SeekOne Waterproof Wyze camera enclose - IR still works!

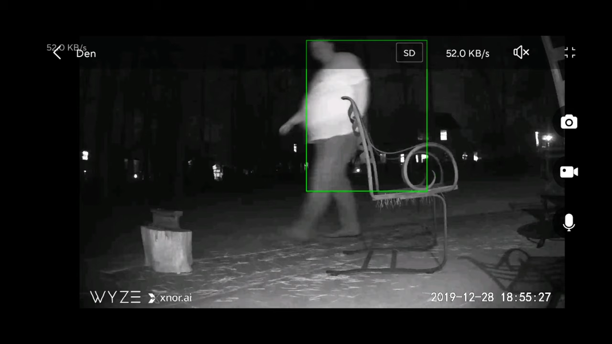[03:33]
And as you can see, it's about, I'm about six or seven feet from the camera. And the quality is pretty good. I recorded this off of my cell phone. But on the one with the case, you can see there's a little bit of banding there on the edges, on the corners there. I mean, the quality is still pretty good. It seems a little lighter.